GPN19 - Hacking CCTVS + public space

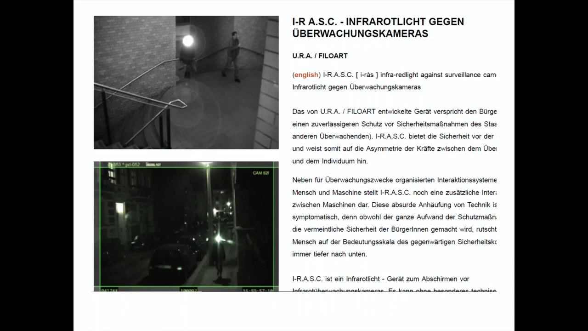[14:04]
Also dieser leuchtende Punkt, den ihr auf dem Kopf von der einen Person seht, die gerade die Treppe rauf geht, die verblurrt quasi ihr Gesicht. Also man erkennt zwar noch einen Körper, aber das Gesicht kann nicht mehr erkannt werden. Ist natürlich interessant. Also man könnte sich jetzt so ein Stirnband bauen und dann durch die Straßen laufen und zumindest bei Infrarotkameras würde man dann nicht mehr erkannt werden.